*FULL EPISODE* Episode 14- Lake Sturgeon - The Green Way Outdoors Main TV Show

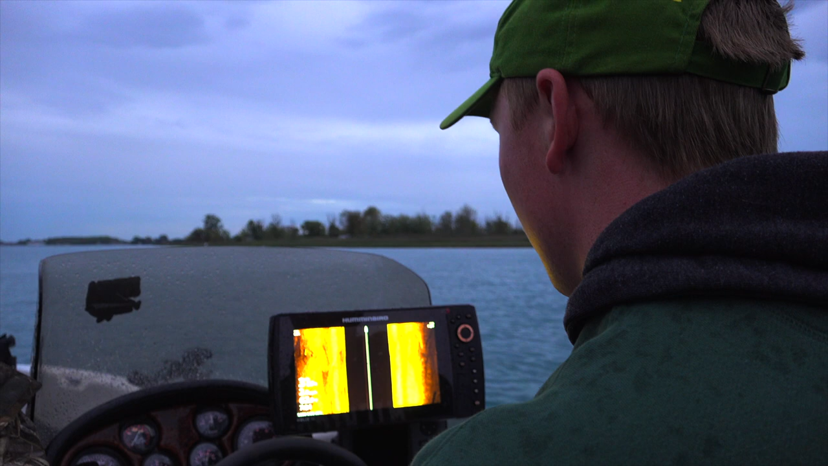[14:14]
We're gonna set right up above these fish and drop the baits right back down to them. Get about 150 feet upstream from them. I got some waypoints on where I marked them. And then we're gonna position and drop our baits right back to them.